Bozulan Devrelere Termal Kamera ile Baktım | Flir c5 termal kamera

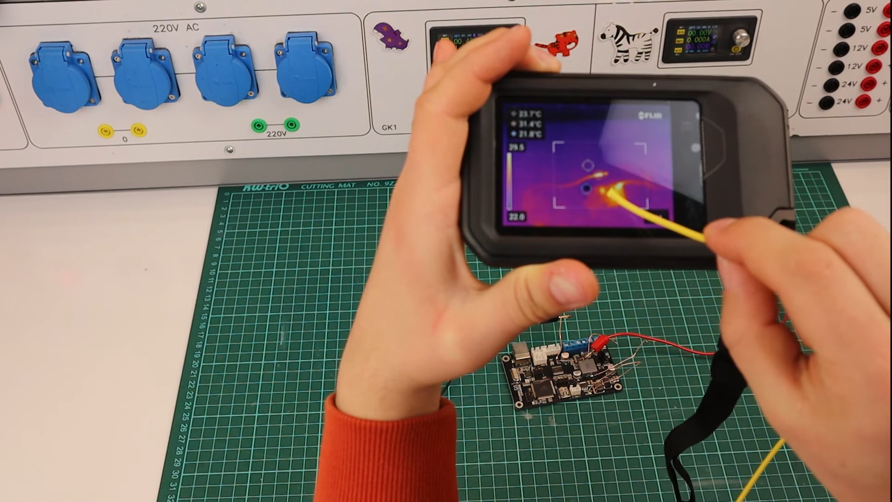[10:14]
Şurada bir Nokta belirdi. Yine probların Uçları sıcak Bakım geçtiği için
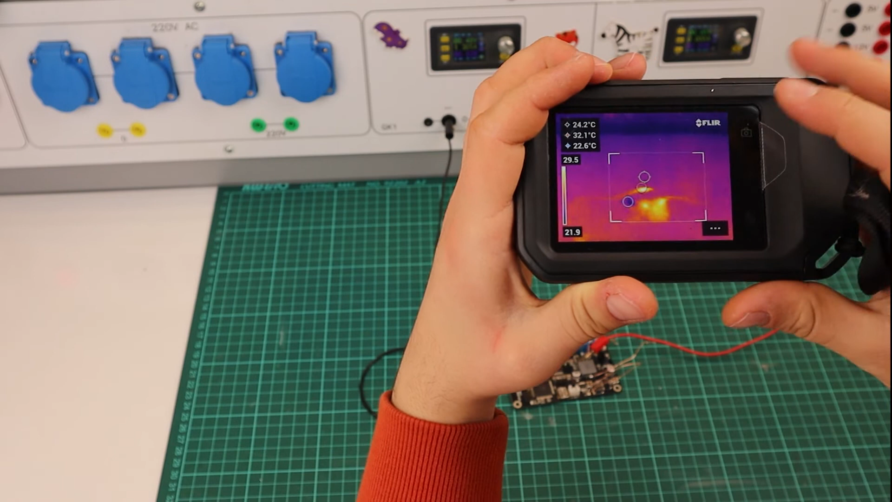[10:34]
Diğer modları deneyelim Bir de Ölçüm alırken
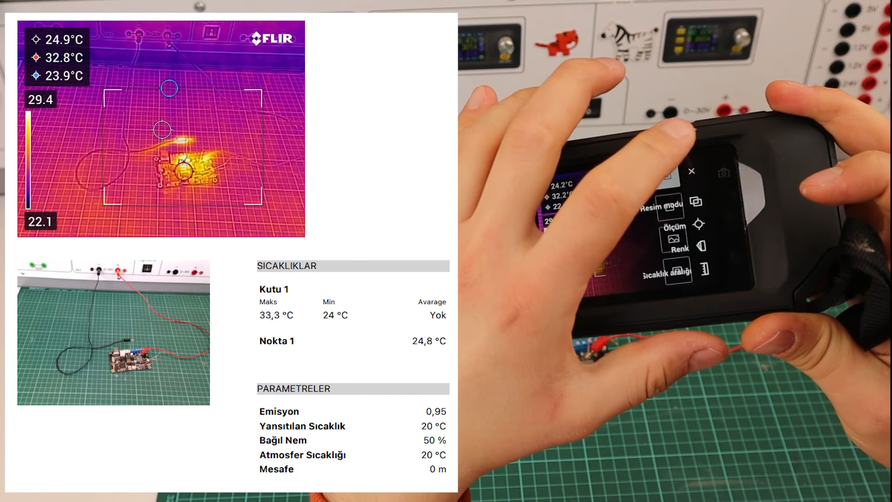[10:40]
Performans alamadığım Diğer modda Bakın Arkadaki Resimle Termal kameranın Görüntüsünü Birleştiriyor Bu modda
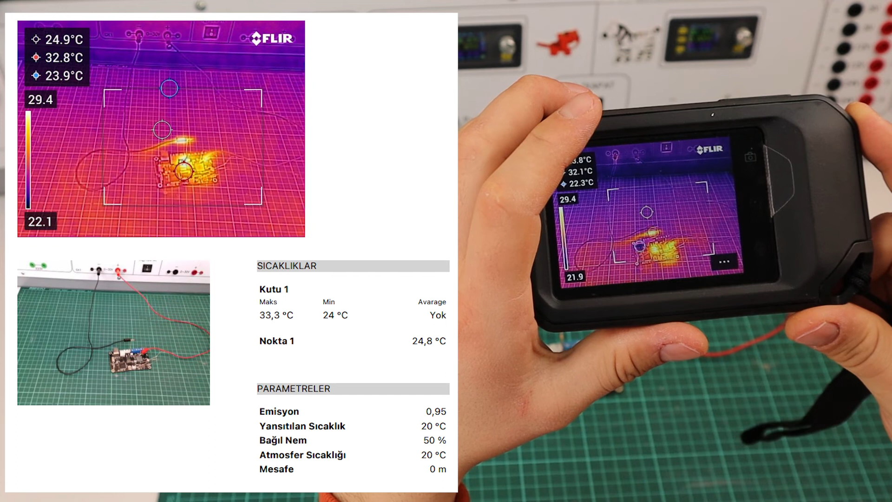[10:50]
Arkadaki resimle
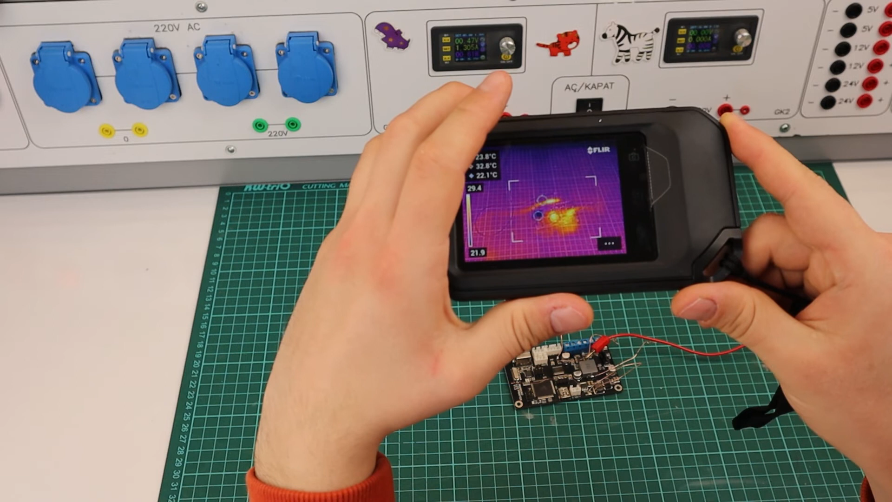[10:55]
On screen: max 32.8°C
Yani Şu anda Isınan
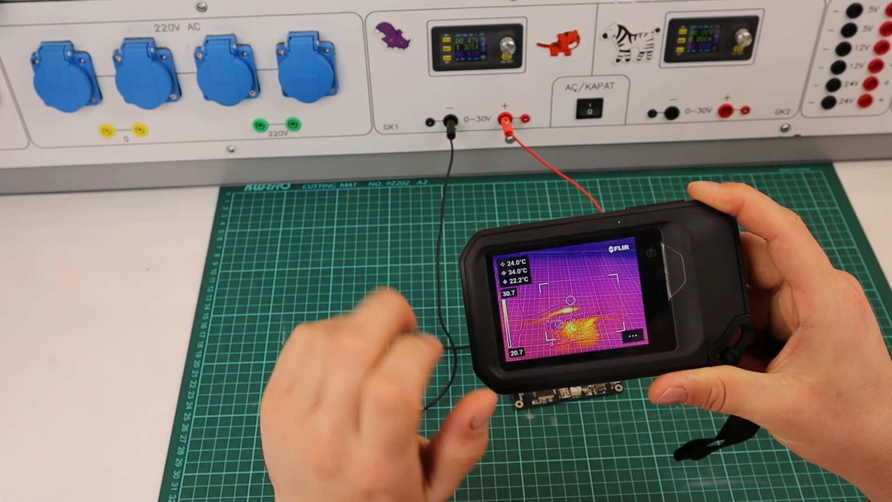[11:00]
On screen: spot 24.0°C, max 34.0°C, min 22.2°C
direnç Yukarıda Ama Bir tık Altının Isındığını Söylüyor Orada Bir kayıklık Var Gerçekten Hani Orada Farklı Bir şey Isınmıyor Aslında
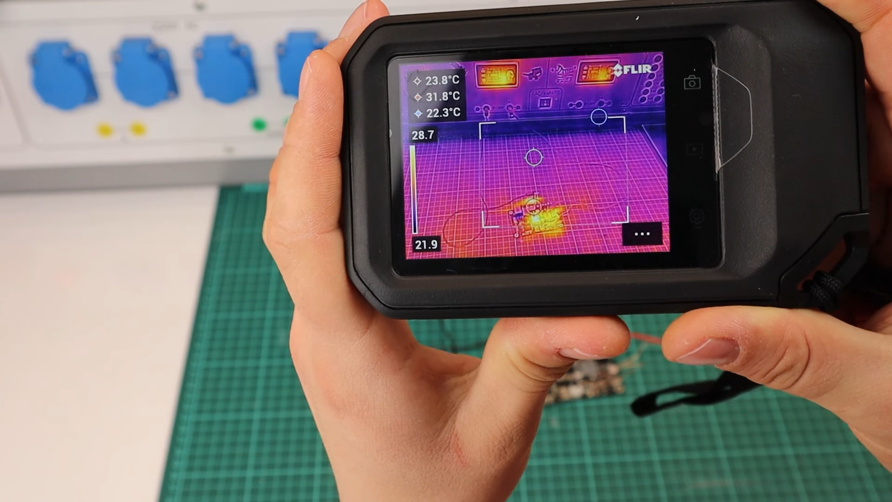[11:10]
Böyle Uzaktan Tuttuğumda Fotoğraftan Çekeyim
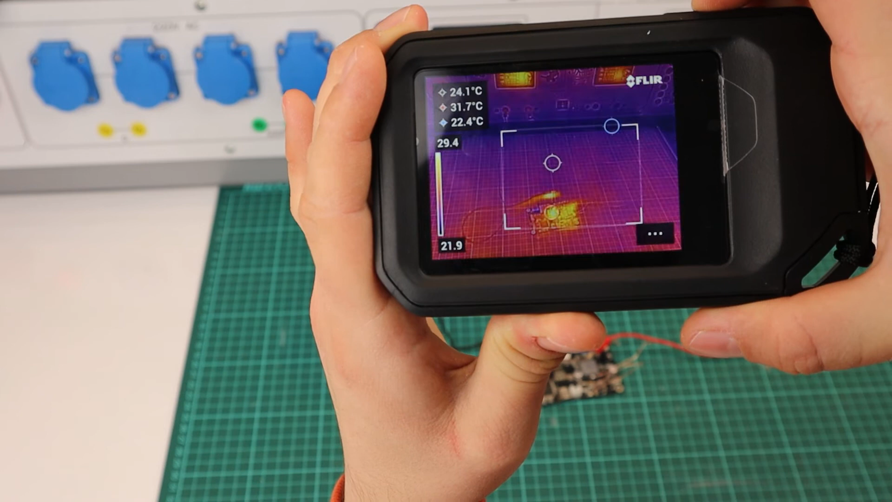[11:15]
On screen: spot 24.1°C, max 31.7°C, min 22.4°C
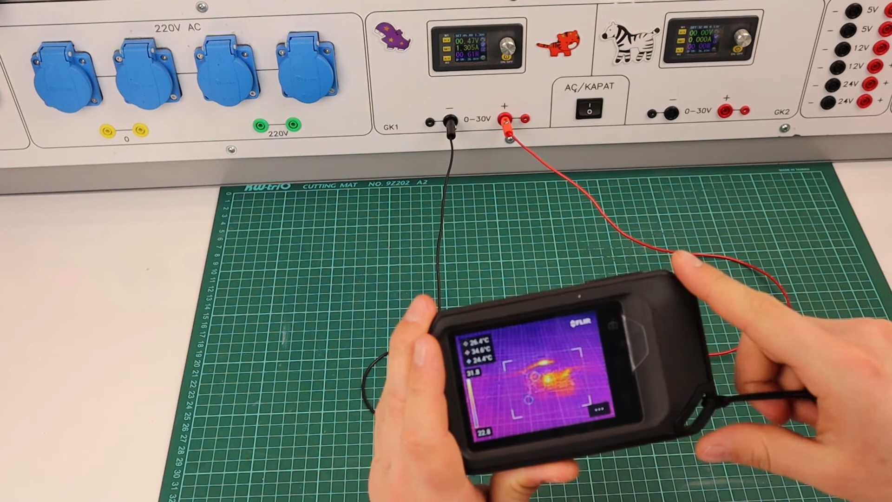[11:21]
Zaten Yetki Servisi Bunun 50 cm Uzaklıktan Minimum Bakılması Gerektiğini Söylemişlerdi